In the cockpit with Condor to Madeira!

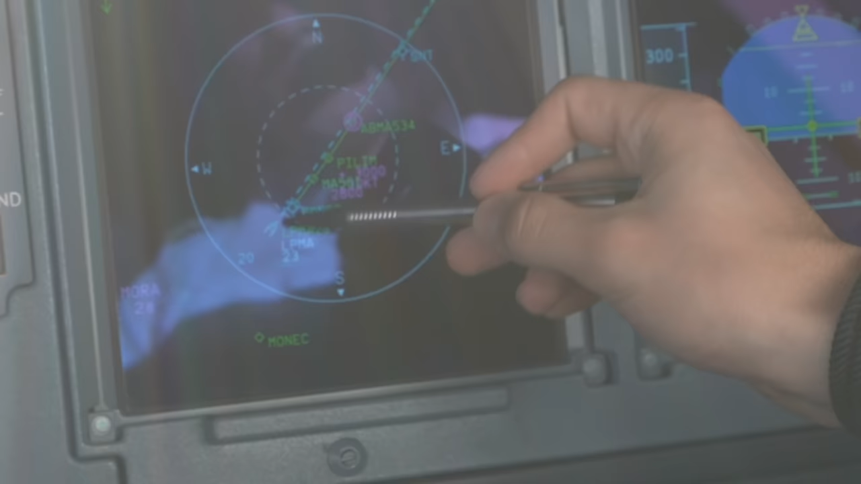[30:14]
and this point here, prelim, is our initial approach fix. That means at this point the approach starts.
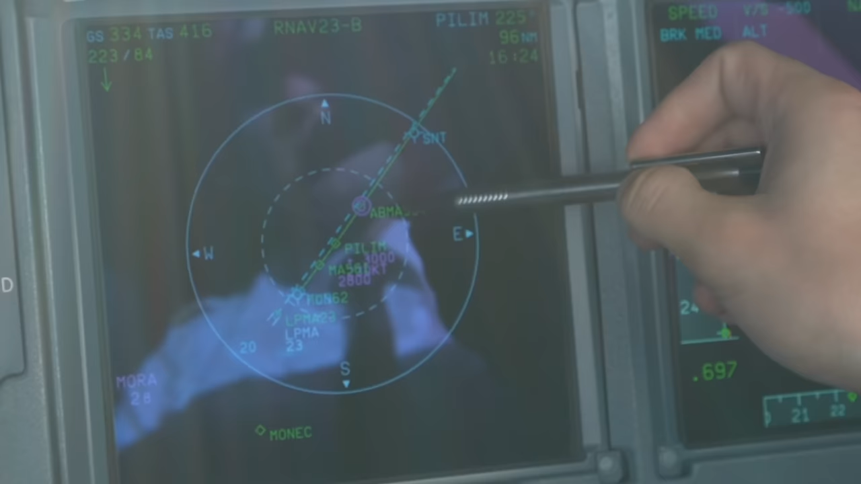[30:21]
And at the moment, here's a so-called CB, cumulonimbus.